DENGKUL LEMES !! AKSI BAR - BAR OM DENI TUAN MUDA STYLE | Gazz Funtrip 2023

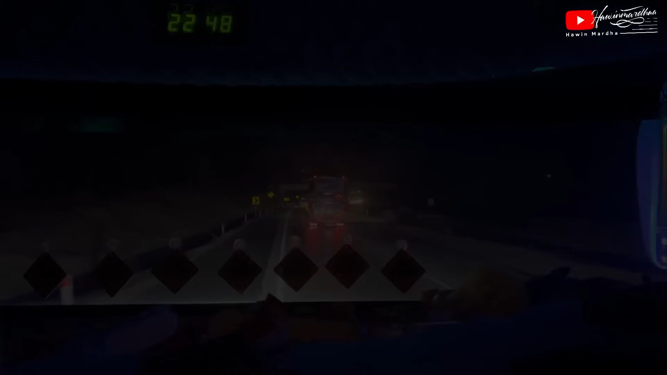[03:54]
Oke, teman-teman, kali ini kita lagi berhenti di rest area KM 102 buat ngisi solar terlebih dahulu.